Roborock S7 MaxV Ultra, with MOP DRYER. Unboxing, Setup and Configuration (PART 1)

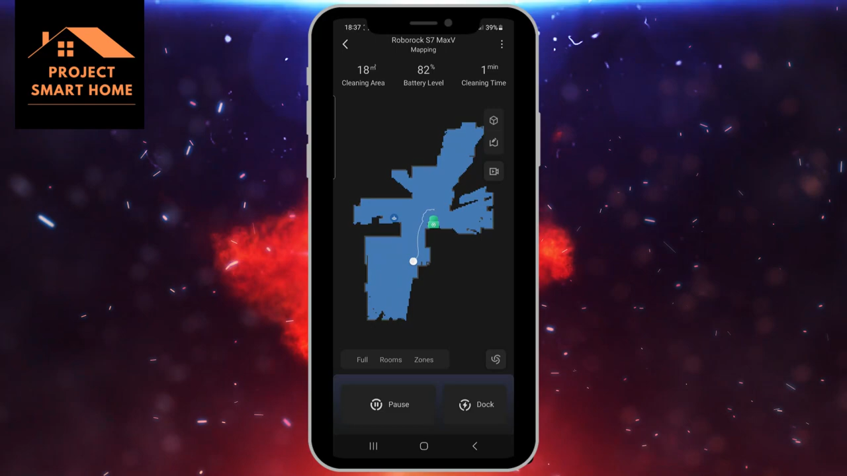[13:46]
So this is what it's doing here.
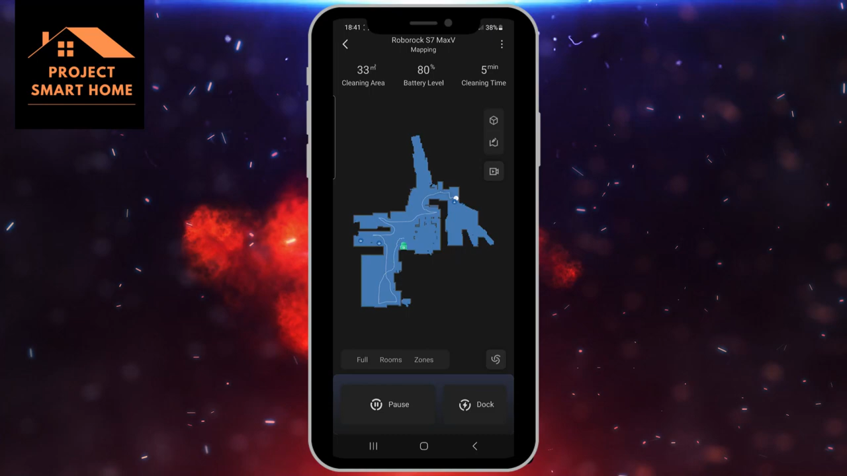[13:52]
I've sped this process up on the screen just in the interest of time.
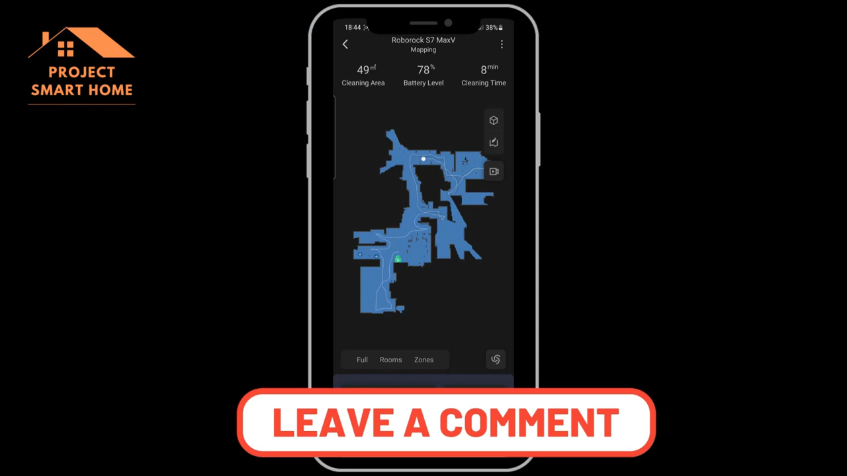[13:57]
So it's just literally going briefly into each room and scanning each room to map out the house.
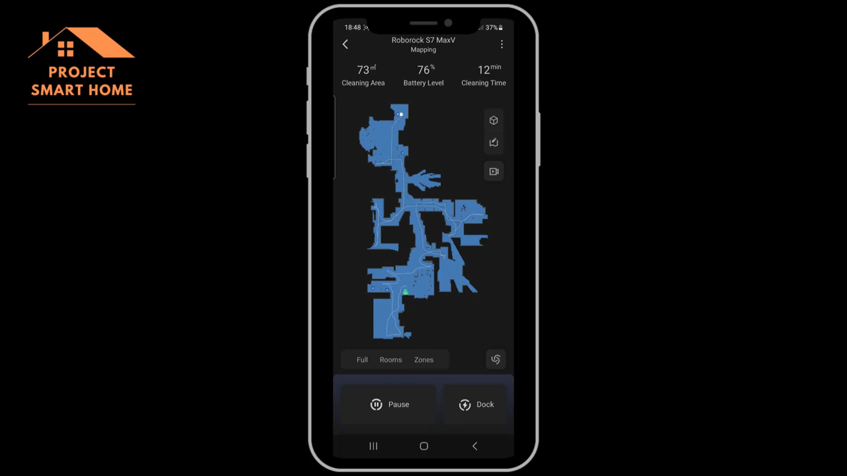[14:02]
And then once it's finished, it comes back and asks you to save for future cleaning.